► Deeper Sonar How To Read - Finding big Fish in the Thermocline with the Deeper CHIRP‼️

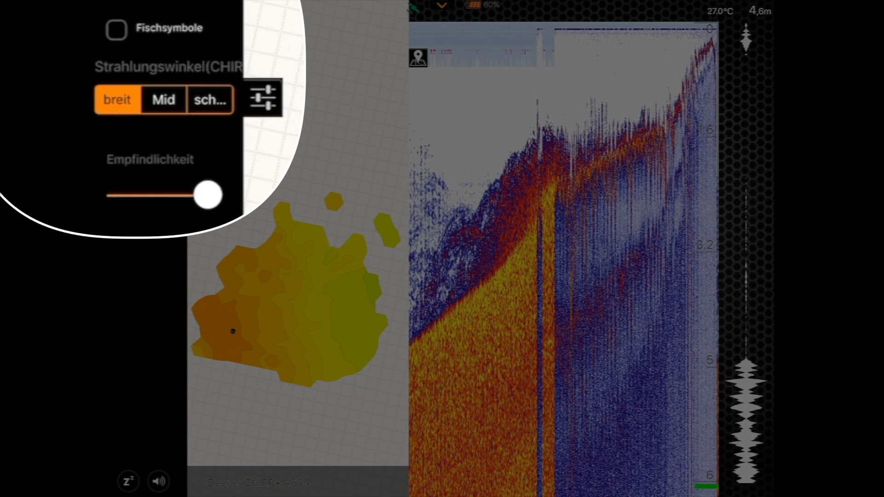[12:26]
On screen: depth 4.6 m, water 27.0°C
And we cast right at the spot with the wide cone. The deeper is in water, this time, our cast was further to the right.
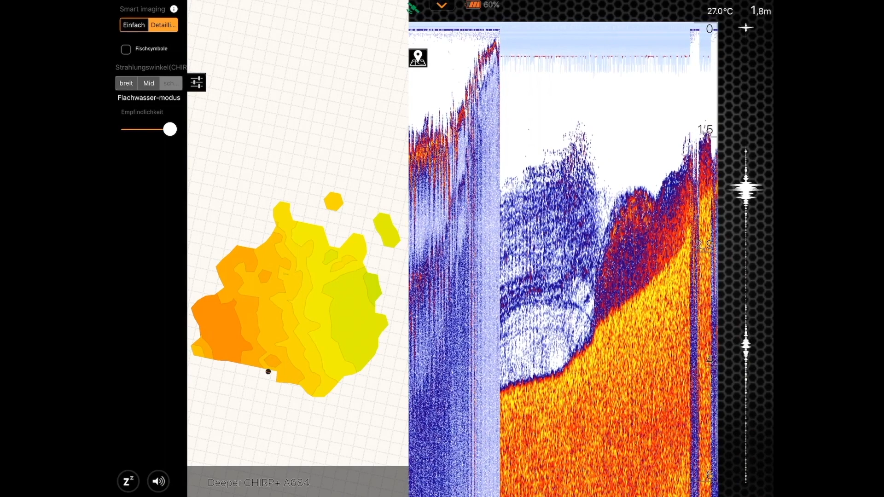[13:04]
On screen: depth 1.8 m, water 27.0°C
This means that the thermocline also ends below the vegetation. The plants produce oxygen here. Barely above the thermocline, it is coolest. We can conclude that the fish have chosen the best place where it is still cool, where oxygen is produced, and where they have better chances of surviving.
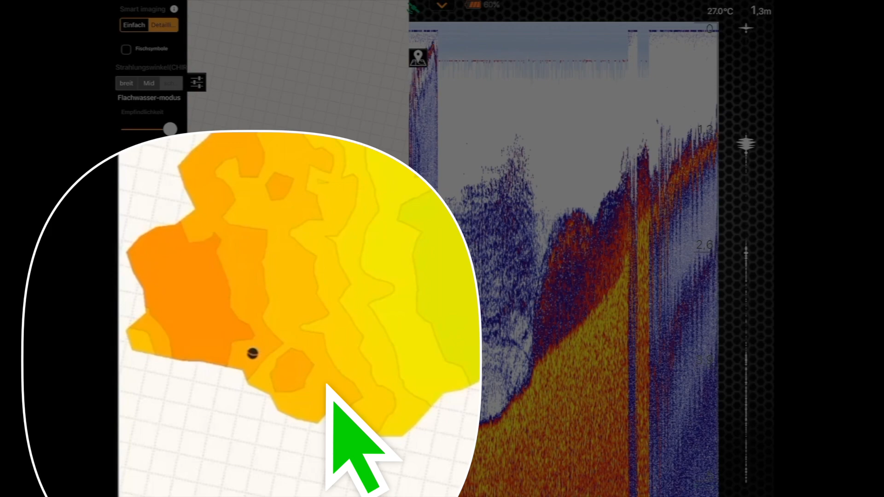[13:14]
On screen: depth 1.3 m, water 27.0°C
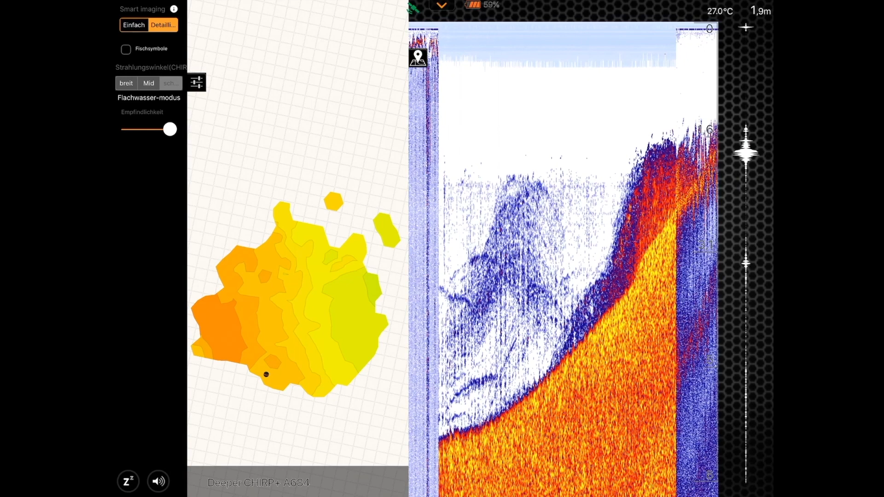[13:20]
On screen: depth 1.9 m, water 27.0°C
It should now be clear that the three frequencies of the chirp have obvious advantages over the deeper pro, which is limited to 290 kHz in its frequency range.
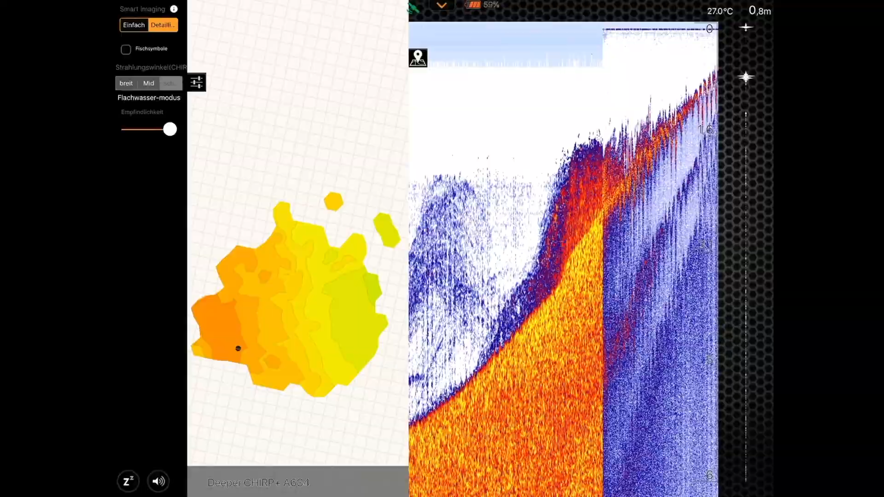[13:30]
On screen: depth 0.8 m, water 27.0°C
Furthermore, we saw how the deeper chirp can be used to find the thermocline with the three different transmission cones, or this time with the three different frequencies.